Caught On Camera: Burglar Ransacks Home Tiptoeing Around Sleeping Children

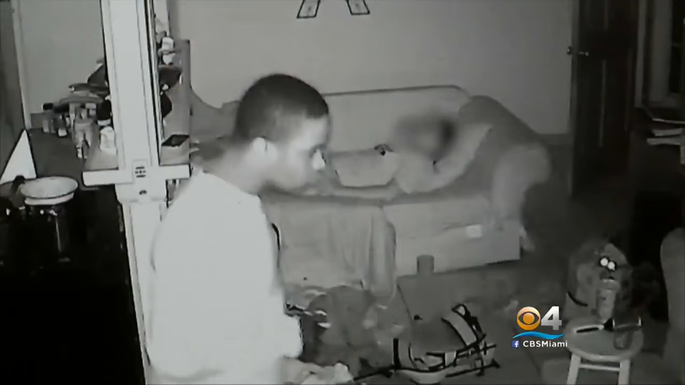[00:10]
MY WIFE IS STILL SHAKING. WHEN I SAW IT MY JAW DROPPED. WATCH AS ONE BURGLAR PUSHES HIS WAY INSIDE THE HOME THROUGH THE FRONT DOOR AND CREEPS AROUND IN THE DARKNESS JUST FEET AWAY THE SLEEPING KIDS. THE LIVING ROOM AND THEN THE KITCHEN. HE WAS JUST WALKING RIGHT AROUND IN BETWEEN THEM.
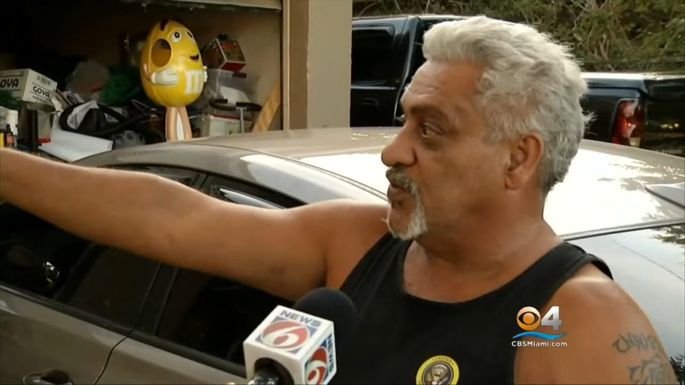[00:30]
MY BEDROOM WAS RIGHT OVER THERE. HE WAS RIGHT THERE BUT HE NEVER OPENED THE DOOR. THE BURGLAR MAKES HIS WAY AROUND THE LIVING ROOM AND THEN THE KITCHEN.
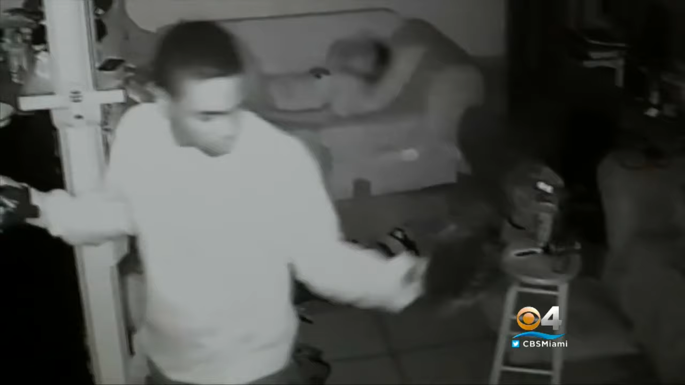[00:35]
FINALLY DECIDING TO TAKE THE CELL PHONE OF ONE OF THE SLEEPING KIDS.
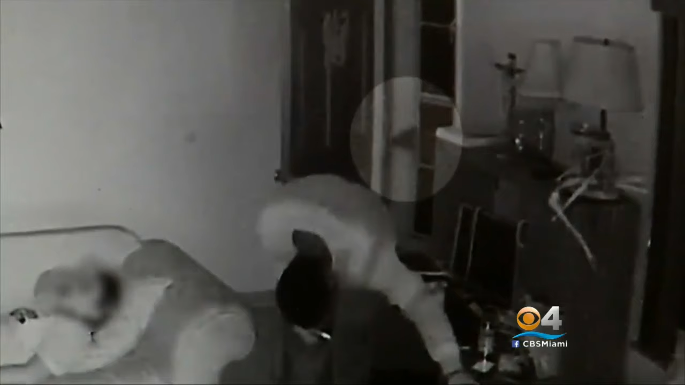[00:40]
HIS LOOKOUT JUST OUTSIDE THE FRONT DOOR. LOOK AT HIM WAVING HIS GUN.